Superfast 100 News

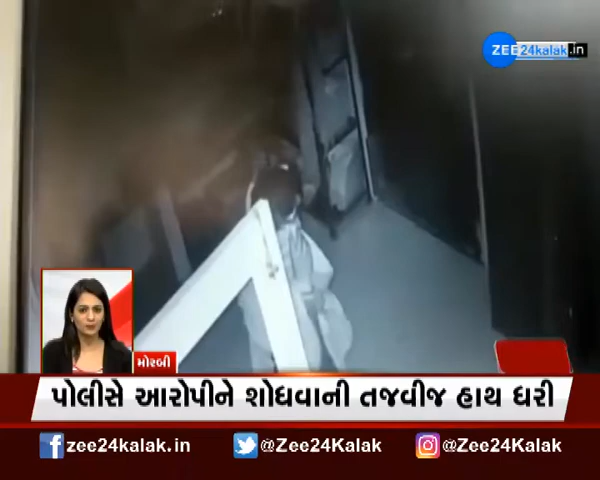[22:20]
मोर्बीना खाकरेशी गामें बैंक मा चोरी नो प्रयास चोरी नो प्रयास करता तसकरों सिसी टीवी मा कात पोलिस से फर्याद नो अंधिया आरोपी ने शोदवानी हाथ धरी तजवीज